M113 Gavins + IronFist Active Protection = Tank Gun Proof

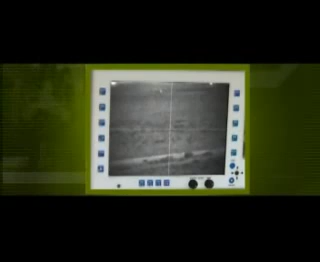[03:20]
Iron Fist sensors provide independent surroundings, observation and detection capabilities.